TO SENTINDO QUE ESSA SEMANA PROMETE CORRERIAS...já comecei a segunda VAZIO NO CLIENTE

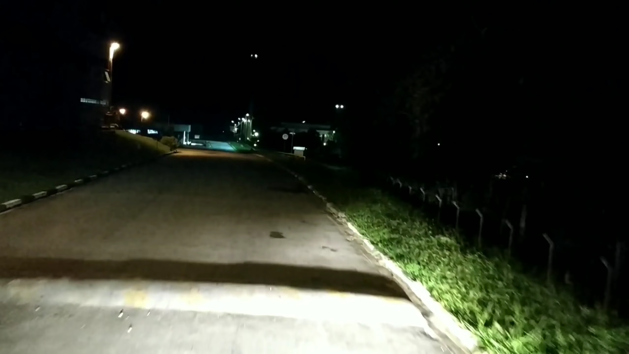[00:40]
Aí eu tenho que ir lá na portaria Levar as noteiras Ai meu caminhãozinho Pegou a frente A mola aqui Terrível Olha aqui, ó, o limitador aqui No chão É, aí eu fico aqui E eu desço a pé lá, pessoal Vou lá na portaria, entregar
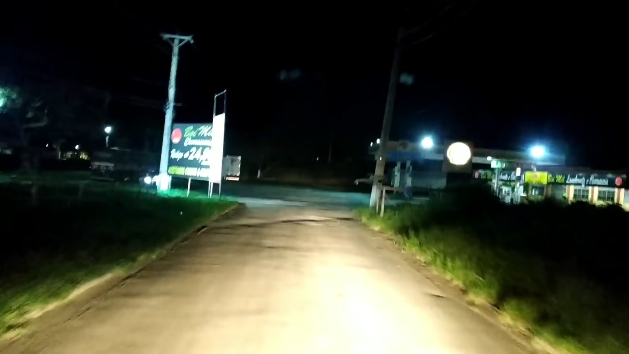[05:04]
Saída UOL Nutrition, né? Que é uma fábrica de sucos Aqui na frente tem aquela Agora eu não vou saber o nome Daquela empresa ali É...